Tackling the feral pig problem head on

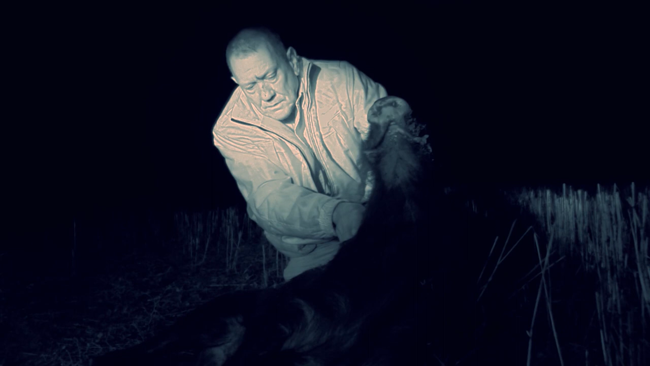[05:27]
Look at the size of these guys, how a big strong animal.
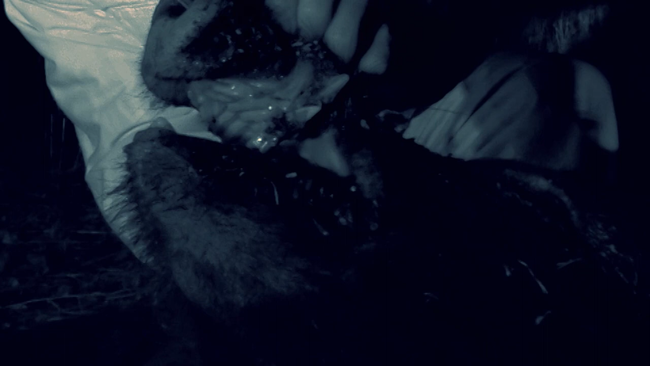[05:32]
And there's, there's some nasty tusks in there. Now these tusks can easily rip up a dog or even a man. They're incredibly lethal.
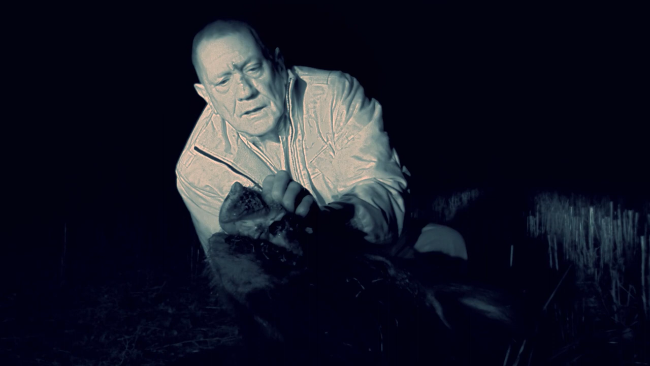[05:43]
They grind against each other. And they're very, very sharp. And the jaws of a wild boar are just so powerful.